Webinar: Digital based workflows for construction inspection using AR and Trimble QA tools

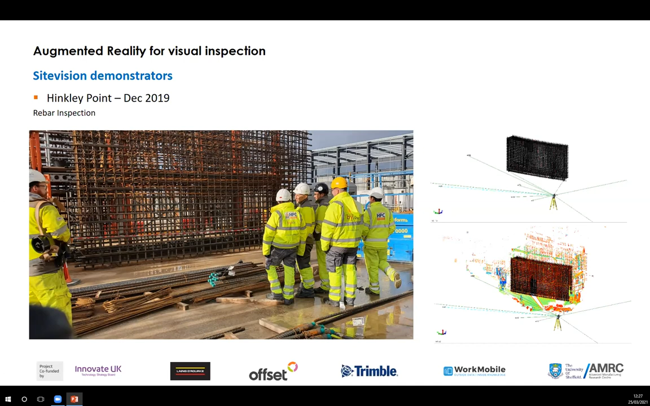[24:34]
And we also use the 3d scanning capability to scan the data. So we went back in the office and the office software, we aligned the data, the 3d model correctly using the data from the field. And then we use the automated measurement and the result can be displayed here in the video.